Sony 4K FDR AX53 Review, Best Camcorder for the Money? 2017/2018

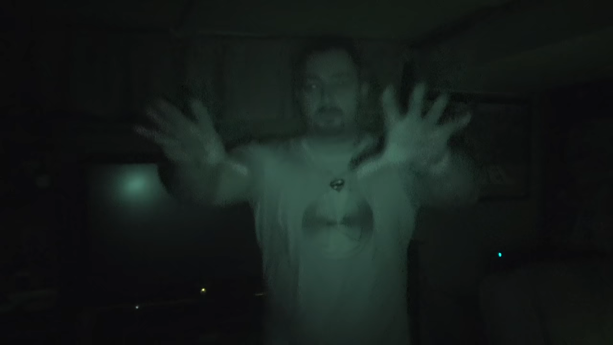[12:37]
Boom! Night shot. Pretty scary? No, this is pretty awesome.
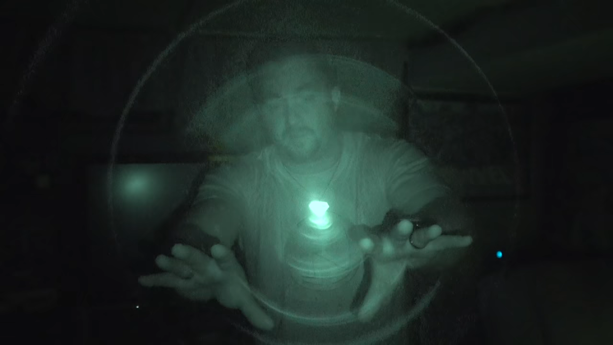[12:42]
I love night shot mode. Now, you can probably see a little bit of light glare back here. That's from my smart bridge and from my router. But other than that, it is pitch black down here.
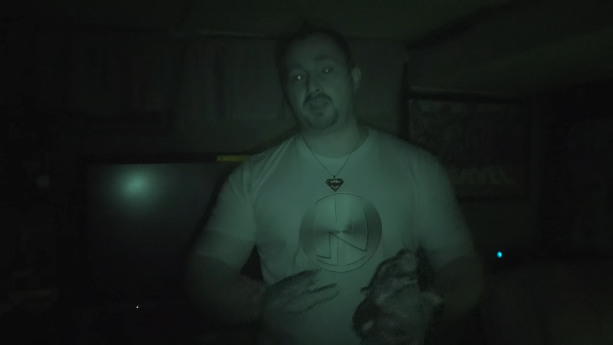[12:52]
There is no other light. And what's really cool about the night shot mode is, as you can see, I have these two water bottles here.
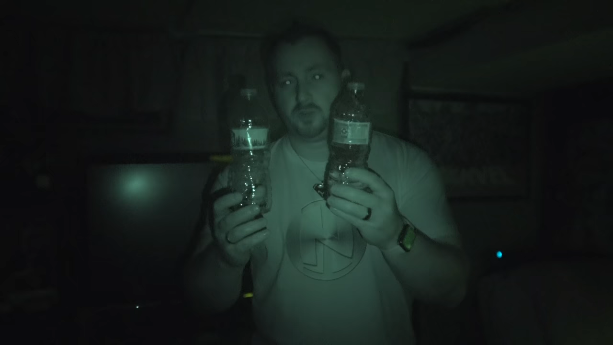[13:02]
You can definitely tell which one is full and which one is empty, right? Of course you can. That's pretty awesome. All right, now I'm getting kind of scared.
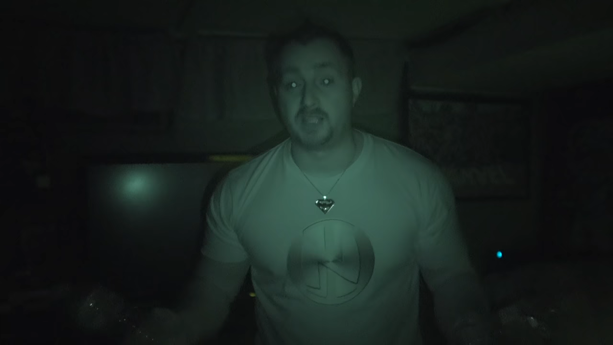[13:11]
Let's turn some lights back on in the studio. All the lights are back on, but guess what? I forgot to turn off night shot. So, give me one second.